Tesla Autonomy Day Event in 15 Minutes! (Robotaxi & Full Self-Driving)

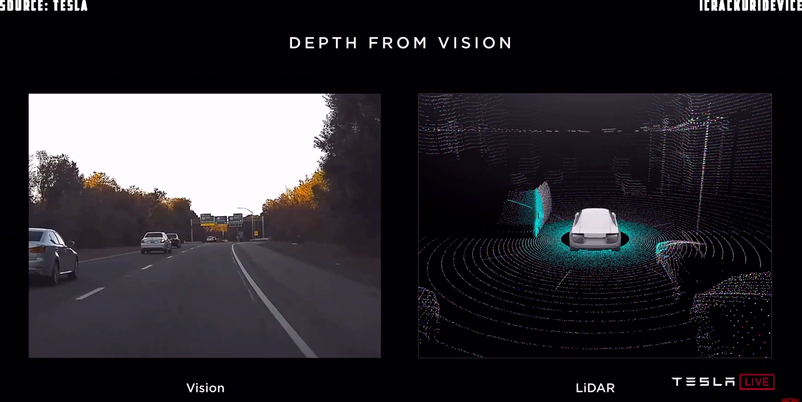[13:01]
You all came here. You drove here, many of you. And you used your neural net and vision. You were not shooting lasers out of your eye. So here's a video going down. I think this is San Francisco.
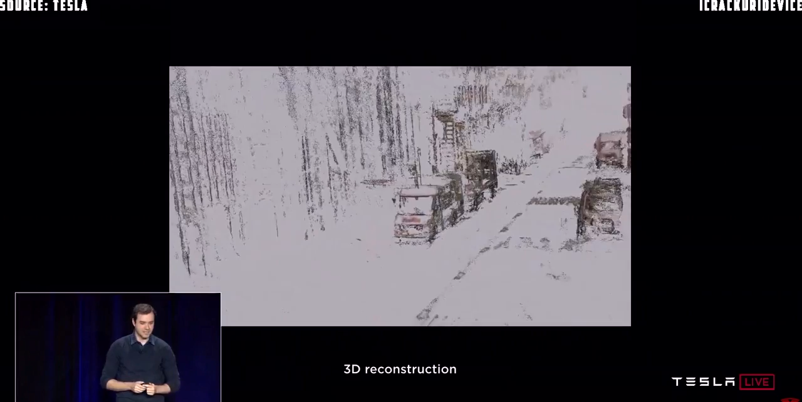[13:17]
And you can see that this information is very well recoverable. So in summary, people drive with vision only.